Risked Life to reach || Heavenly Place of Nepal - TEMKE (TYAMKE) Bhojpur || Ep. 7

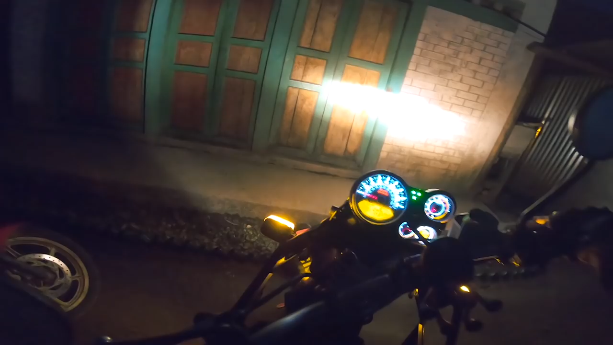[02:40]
अलराइट, सो यहाँ 8 जना हिजो हामी बास बसेको थियौँ.
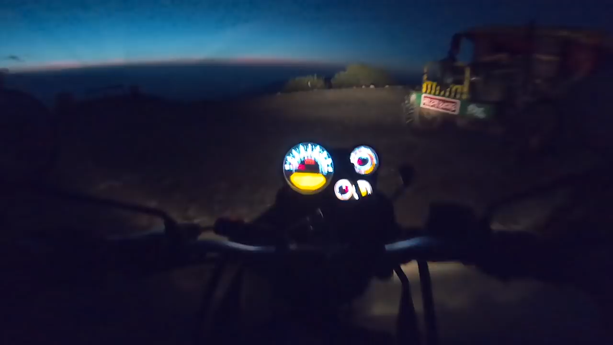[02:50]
यो ट्रक ट्र्याक्टरवालेहरू पनि यहीँ बसेको थियो, 2-3 जना 4-5 जना बाइकवाले.
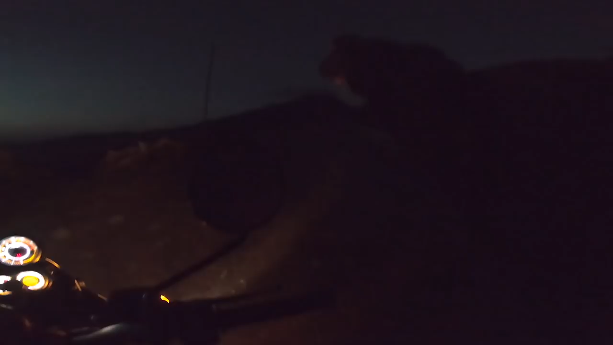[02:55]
ऊ त माथिको डाँडा देखिरहेको चाहिँ हामी ट्याम्के हो होइन. हामी ट्याम्केतिर जान्छौँ.
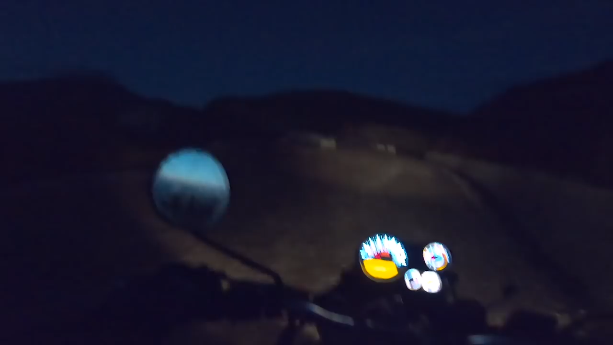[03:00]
होपफुली हामीले त ट्याम्के डाँडाबाट झुल्किने घाम चाहिँ देख्न पायौँ भने त हामी त होइन लक्की हो नि यार. बाटो चाहिँ अति नै नराम्रो रहेछ.
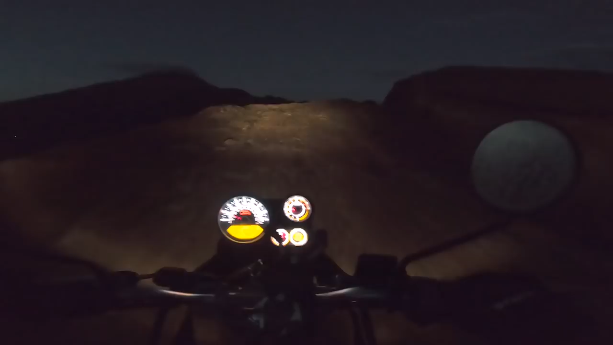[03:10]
उज्यालो पनि भएको छैन, कति ढिलो उज्यालो भएको. जिन्दगीको करिडोरमा तपाईँहरू यति मर्निङ होइन, 5:30 पनि भएको छैन.
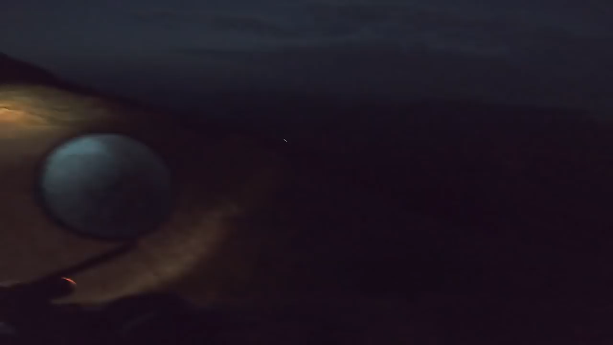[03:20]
म तपाईँलाई चखेवातिर राइड गरिरहेको छु.